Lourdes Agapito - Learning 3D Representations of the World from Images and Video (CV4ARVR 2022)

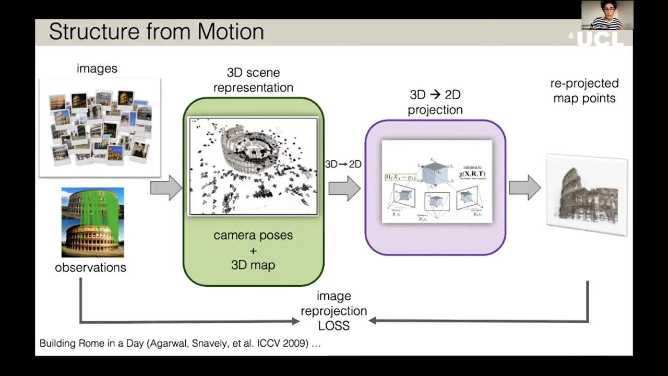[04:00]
And then what we do is that we estimate those parameters such that when we project them back onto the images, we get back our observations so they agree with our observations. So we're learning a 3D representation, but our losses 2D there's no 3D annotations at all.
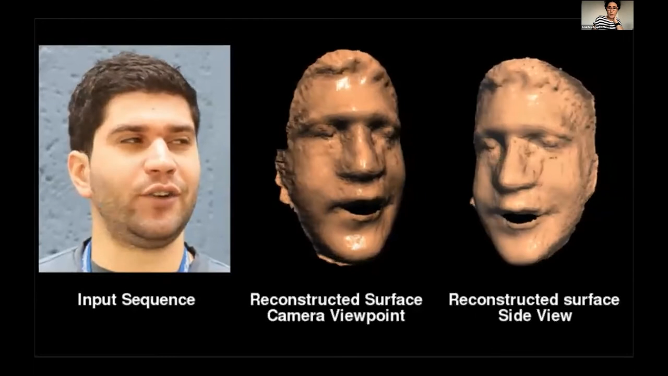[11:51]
This was the very first dense non rigid 3D reconstruction method. And we, you know, we also had a fast GPU implementation.
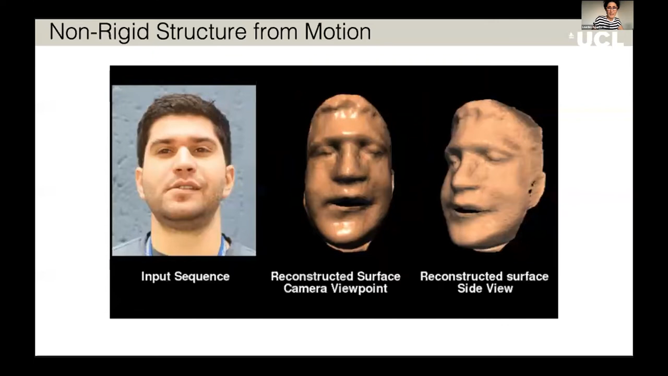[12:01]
And here what we can see is that it's a great advantage that we can also reconstruct any type of shape because it's it's model free.
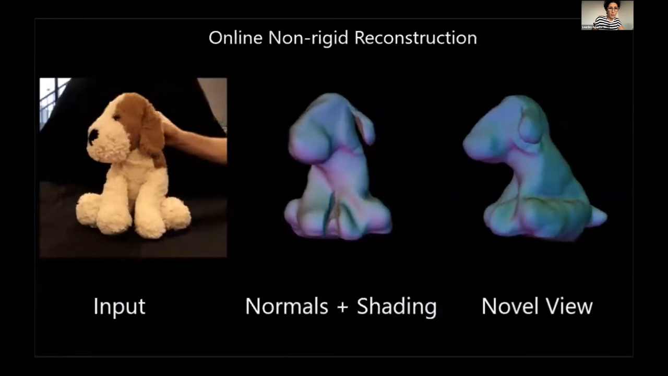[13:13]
So these are pretty strong deformations and we can, you know, this is monocular, a single RGBD sequence, and we can reconstruct and we can reconstruct in an online way.
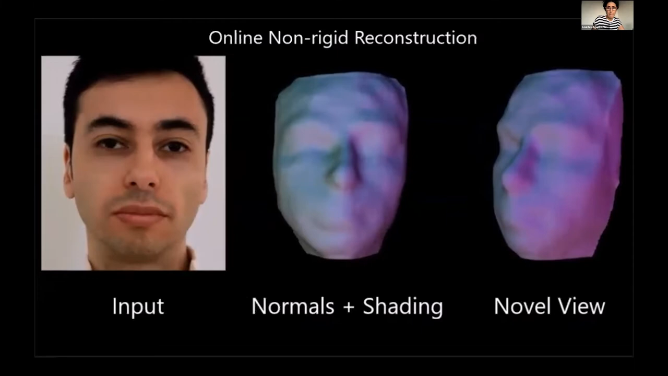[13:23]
Okay, so this is, this is great when we're looking at objects for which we don't have enough 3D training data to pre train a 3D prior,
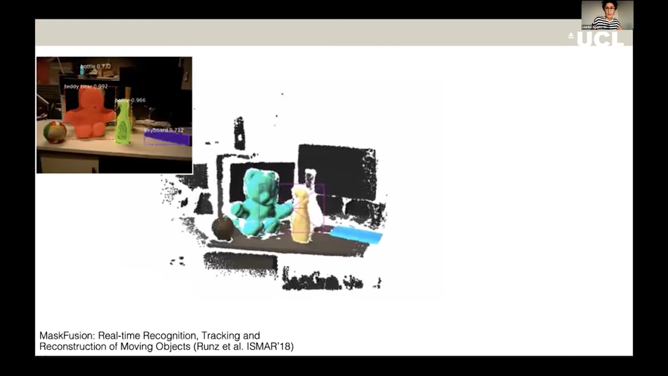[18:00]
So the trick here is to combine 3D reconstruction with 2D detectors and 2D semantic masks and to transfer these labels onto the 3D model in a consistent manner over time.
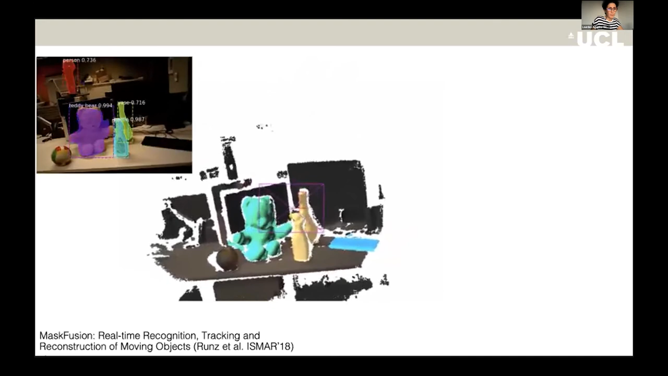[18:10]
So this system is called mask fusion. It takes in RGBD images as input. And this is all working in real time. You can see that also the scene can be dynamic.
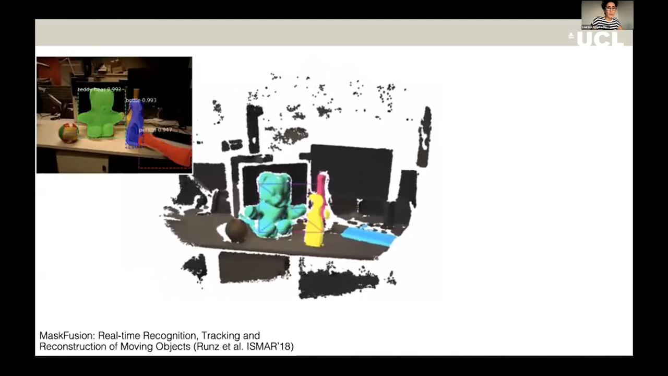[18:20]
So currently, the person is manipulating is picking up the bottle and it's moving it around.
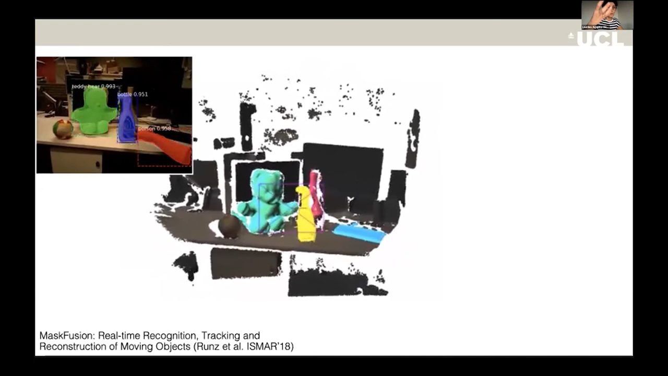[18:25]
But what you can see there is that we can only reconstruct the visible parts of the scene. So only what's really visible in the image. So how can we actually move to the example on the right,
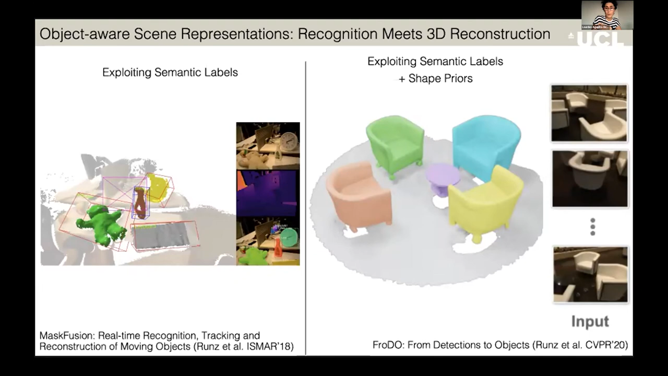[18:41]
where we reconstruct each object as a complete shape, even when we have partial observations. So the key here is to use a pre-learned 3D shape prior for each object category.
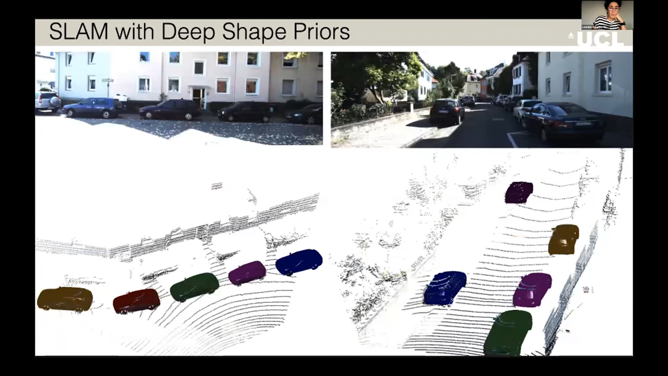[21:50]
And we can reconstruct the scene again, as a collection of objects.
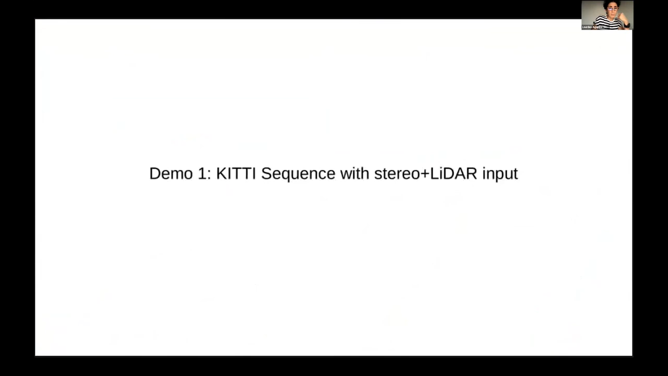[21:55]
And I'm just going to show you, you know, some examples on the on the kitty data set.
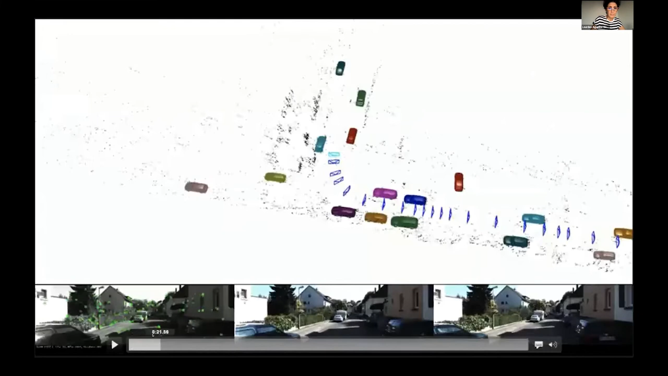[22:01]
So you can see here that on the kitty data set, we're going along,
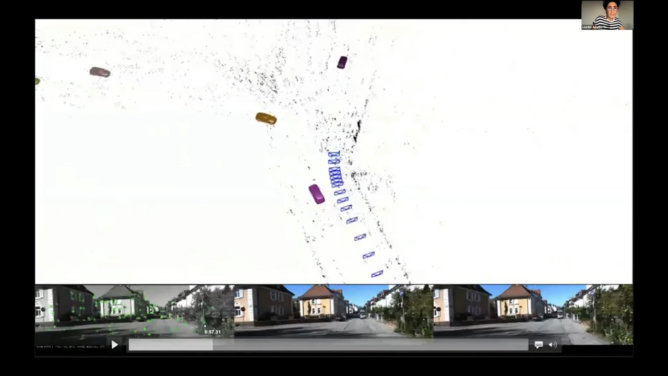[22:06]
we're detecting the objects, and we are reconstructing them using the shape priors.
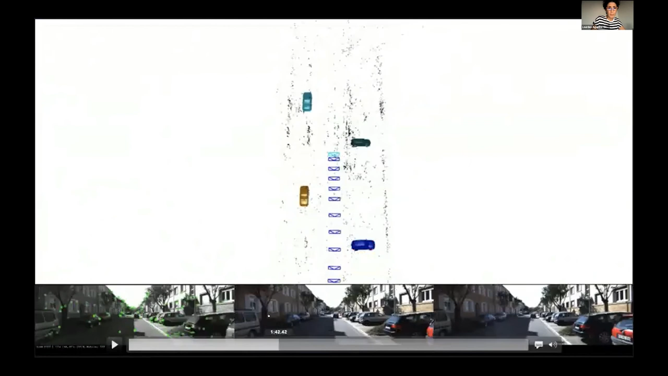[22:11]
So we ended up with a really rich map, you can see it just there.
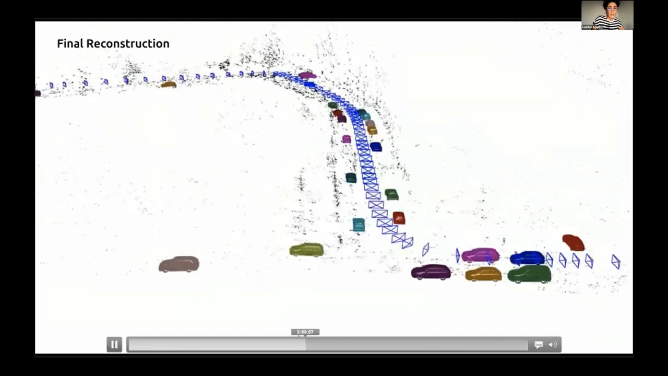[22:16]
We end up with a really rich map that, you know, has all of the objects,
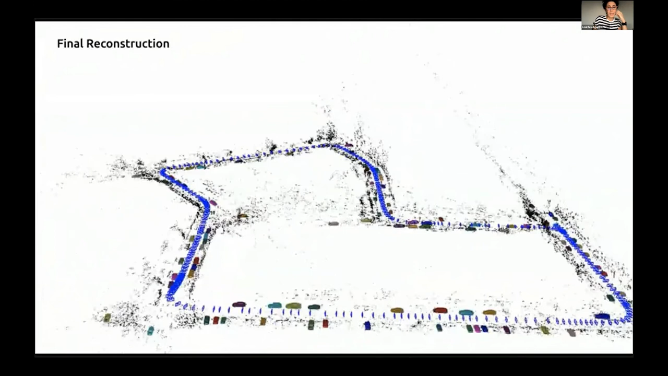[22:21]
as well as the camera poses and, and some sparse points,
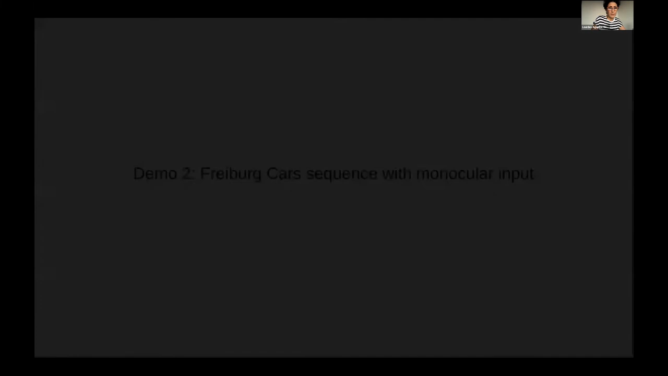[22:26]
we can even do this from from monocular input, just from an RGB sequence.
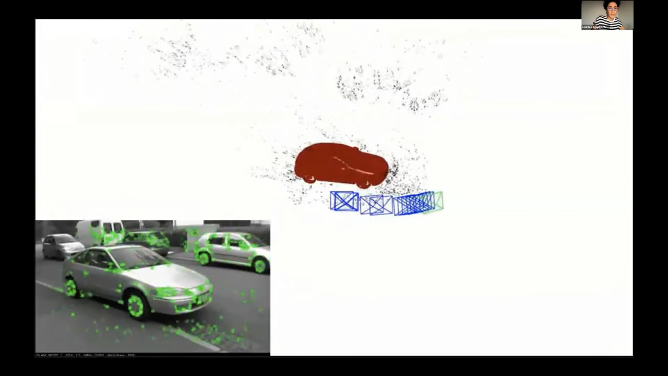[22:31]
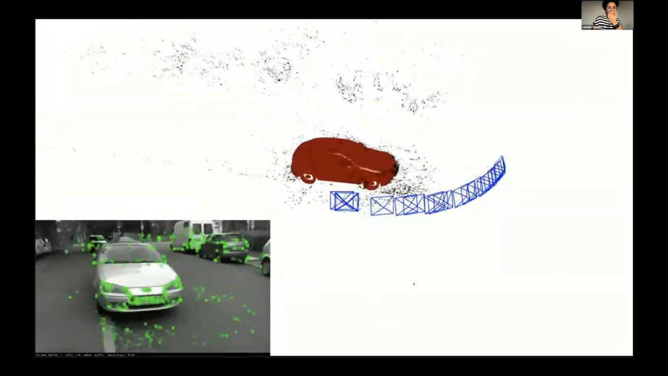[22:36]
So this is, yeah, this is also this is running in real time as well.